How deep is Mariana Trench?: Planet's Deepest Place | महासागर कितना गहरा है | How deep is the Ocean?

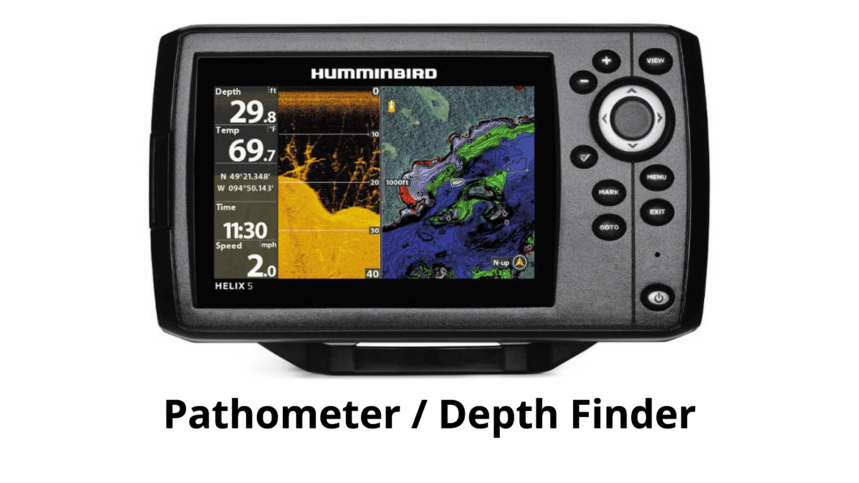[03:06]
On screen: depth 29.8 ft, water 69.7°F, speed 2.0 mph
यह यंत्र को depth finder भी कहा जाता है जो